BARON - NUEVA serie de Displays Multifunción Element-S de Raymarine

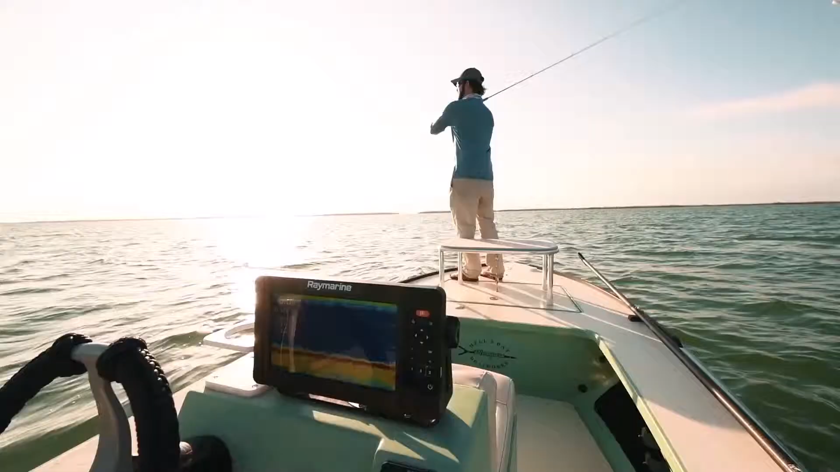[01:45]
I'm running the new Element from Ray Marine.
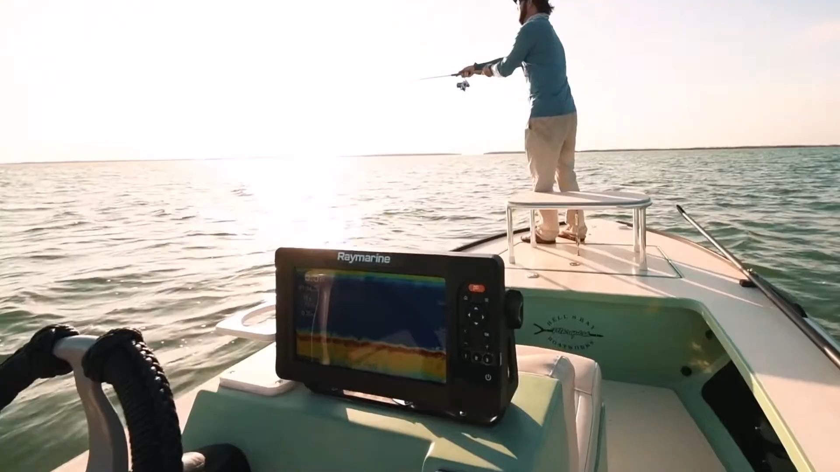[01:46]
The new side scan and the new hyper vision on it has been really nice.
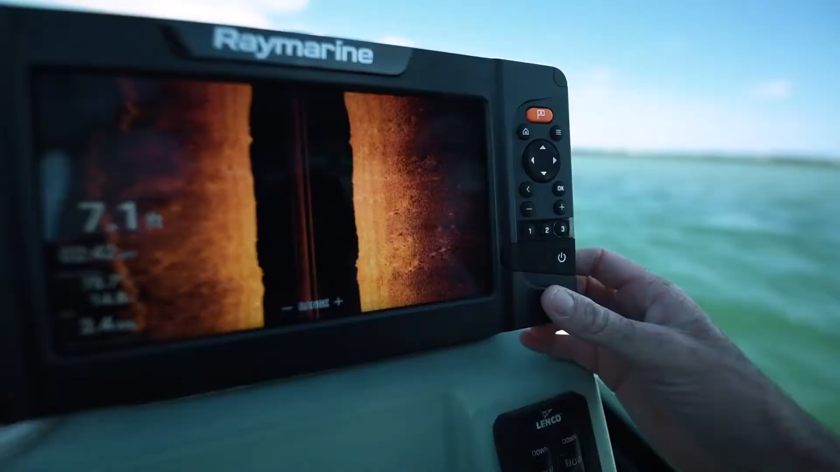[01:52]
With the side vision, what it helped perform was days where we're bait fishing where,